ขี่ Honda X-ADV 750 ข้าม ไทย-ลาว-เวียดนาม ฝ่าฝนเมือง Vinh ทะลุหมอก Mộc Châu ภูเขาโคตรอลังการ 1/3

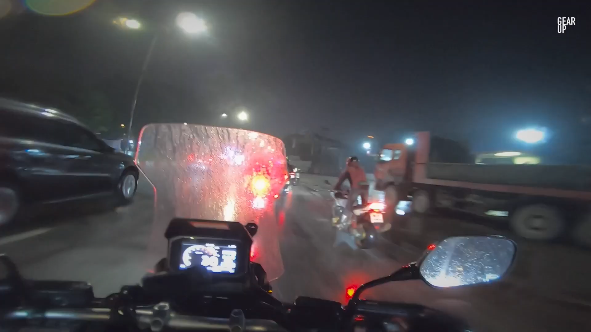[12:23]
แหมวุ่นวายเลยวุ่นวายวุ่นวายอย่างนี้แสดงว่าเมืองแท้จำกัดความเร็วด้วยนะเวียดนามเข้มงวดนะโดนจับนะอยากบีบบ้างวะเป็นหัวไปหมดแล้ว